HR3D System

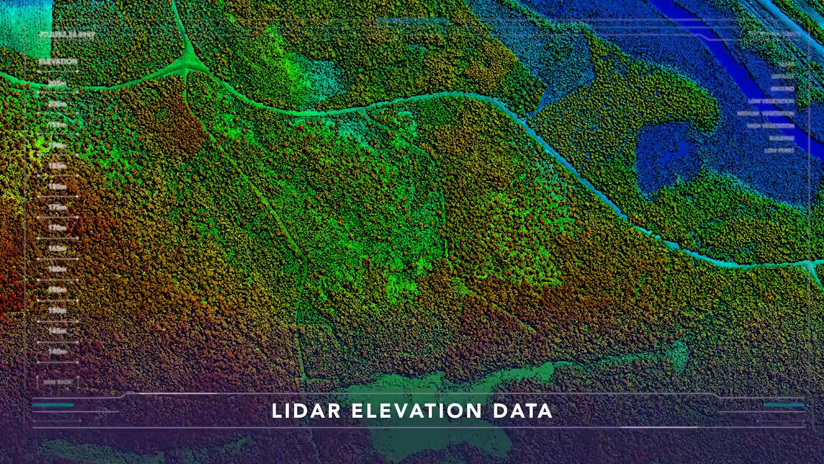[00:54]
Amass LiDAR elevation data from 50 cm to 1 m resolution,